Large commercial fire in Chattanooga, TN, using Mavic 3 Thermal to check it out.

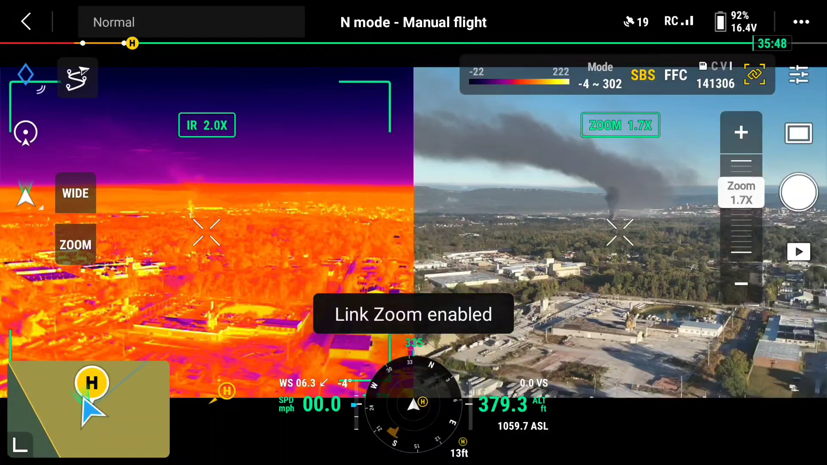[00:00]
Okay, I was at work last week and looked out my office window and saw a pretty good sized thermal column in the sky. Figured it must have been a commercial fire, a very large residential fire, but yeah, I just happened to have my Mavic 3T with me because I was doing a warehouse inspection,
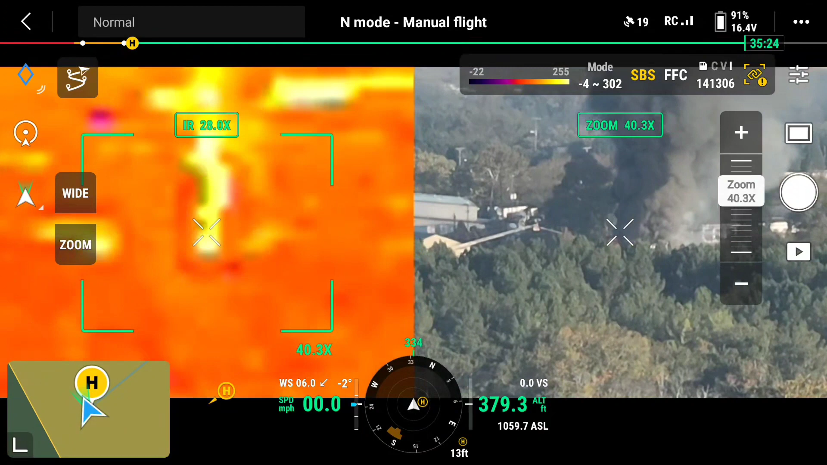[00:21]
a roof inspection later that day. So I fired it up and put it up, and just kind of fun to check out the zoom capability and the IR.
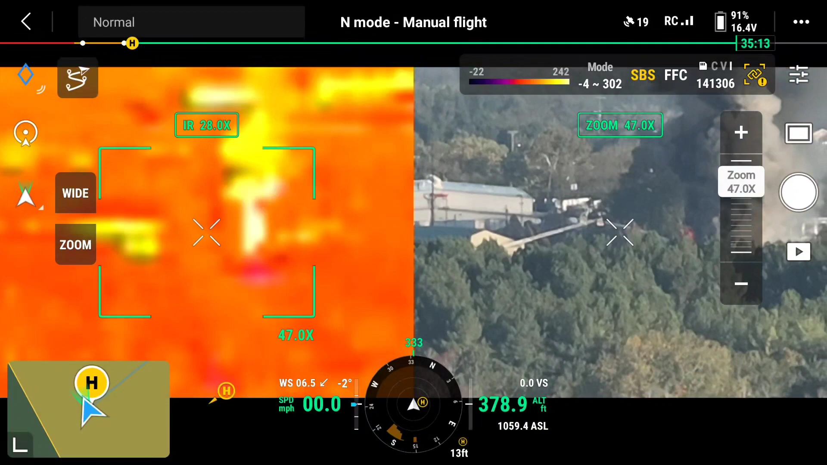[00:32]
The Chattanooga Fire Department and Hamilton County and Chattanooga Police have drones, so I didn't made no effort to get close.
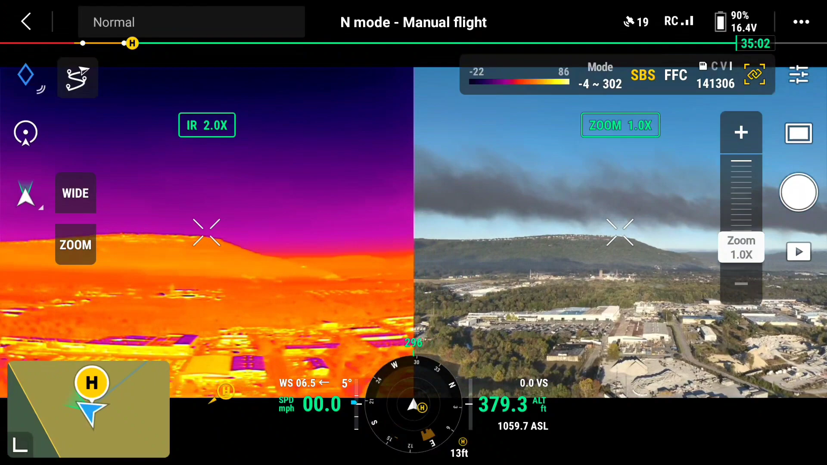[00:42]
I just wanted to just, get it up there and see what it looked like. So it was pretty cool. The zoom capability is really good.